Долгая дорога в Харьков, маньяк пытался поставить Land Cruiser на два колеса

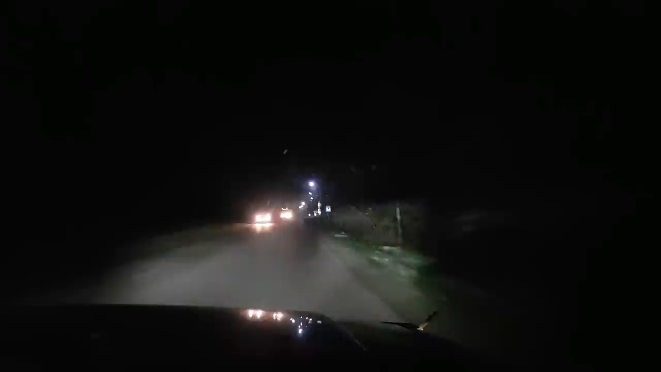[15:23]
Потому что как-то это... Скорость начала увеличиваться опять. Ты хоть видишь, куда мы едем? Я плохо вижу, ничего не вижу. Включи свет. О! Добавил. Опять охотники, видел? Выключай, там люди, блин. Ё-моё. В общем, экскурсия по ночным прилукам завершена, да? Да, выехали уже?
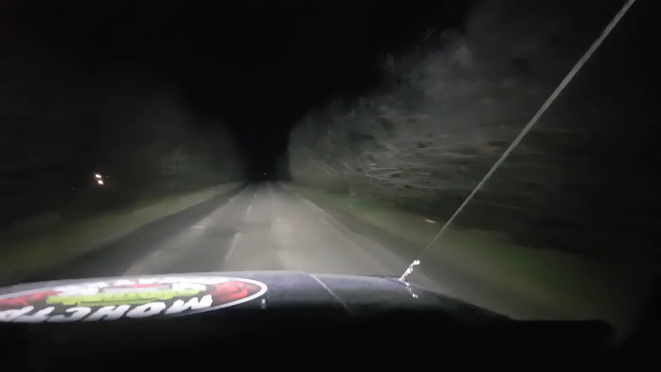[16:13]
О, смотрите, какая классная вещь. Для, специально для съемки сделана. Это операторская машина. Смотрите, логотип клуба на капоте. Да чтоб с вертолета даже видно было, да, какой клуб едет. Да. О, короче. Кто на крыше? Ливи на крыше логотип. А, на крыше тоже есть? Да, у Вовы. А, у Вовы, да. Ну у него машина ниже просто. Да. Нормально валим.
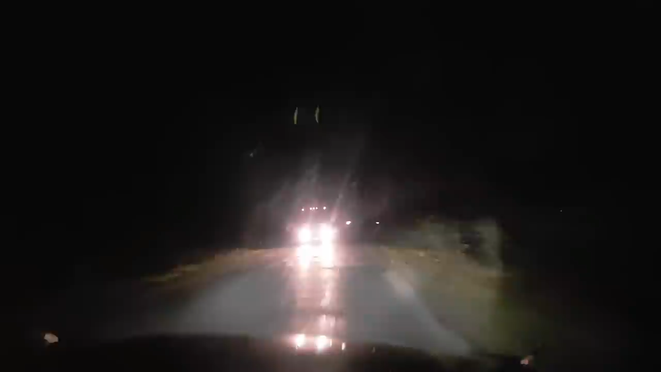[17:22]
Да, это Пирятин начинался мало. О, тут столбики, 176 километр, елки-палки. Слышь, мы как-то ехали, откуда мы ехали? Мы возвращались с Харькова, а вы ехали как раз в Пирятине, вы развернулись, я вас видел в прошлом году. А откуда мы ехали? А мы с этого, мы с МРФ ехали, а вы куда-то... А вы куда-то в ту сторону, что я не помню. Почему? А, это же был типа это Куба, финал Куба.
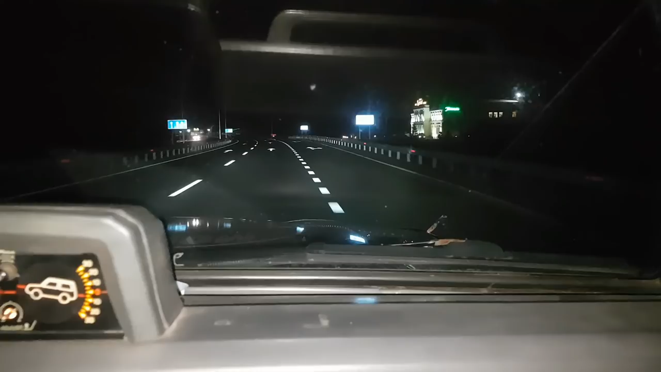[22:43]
Не, там делали с Полтавы, ты че? Там уже сделали, наверное. О, да, хорошо. Хорошо пошла, да? Да, летим как на ракете. Дорогу сделали на Харьков просто. Ну, до Полтавы, по крайней мере. А мы же едем почти везде разделенка. Там чуть-чуть было, где делали, да? Красота. Полтава 272 километра от Киева. Полтава уже недалеко.
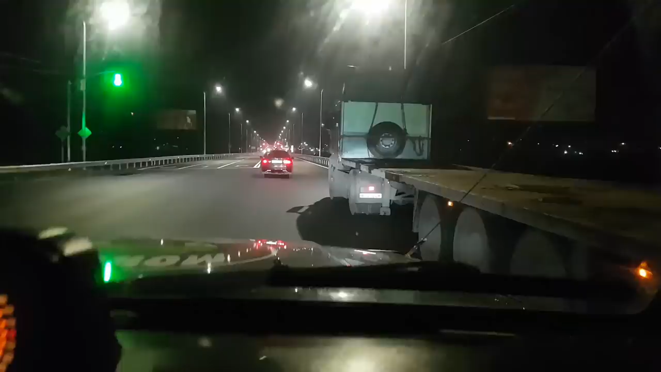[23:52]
Нет, ты его не обгонишь, Игорь. Ты... Не знаю, видно, сыпает, давай. Да? Что это, магнум? Что это такое? Он просто не знал, что...
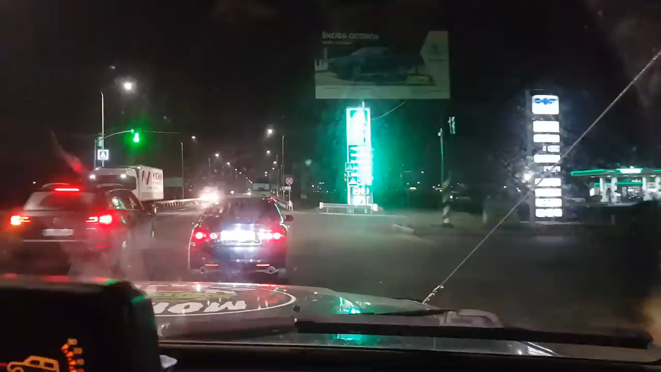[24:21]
А Полтава, Винницкие номера, да, в Полтаве? Нет, да. Да, Винницкие, да. Винница – это Полтава. Все, поехали. Так. Все, не вставишь его, да? Нет, это вставлю, так начинаю опять. А, ему нельзя в левую полосу, да, наверное? Да, можно, так конечно. А, он тебя ждет просто, ему самому неинтересно. Не, ну хорошая машина. Хорошая.
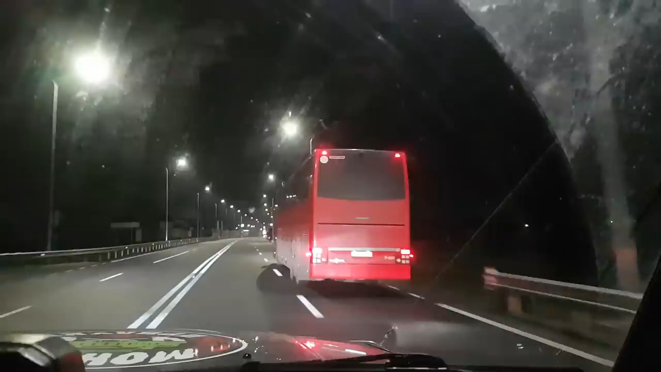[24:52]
Автобус тоже хороший. Двухосный сзади, да? тоже может с нами. Именно оффроуд может. Да, посмотри, тут елки-палки, как на Новый год, да, пешеходный переход. Тут авторынок где-то был слева, помнишь? Но уже тут ничего нельзя узнать. Я по ямам мог определить, где, понял? Экзовый класс, значит. Да, да, да. А так ничего не понятно тебе. Даже, слышишь, даже последний раз мы на соревнованиях когда-то были.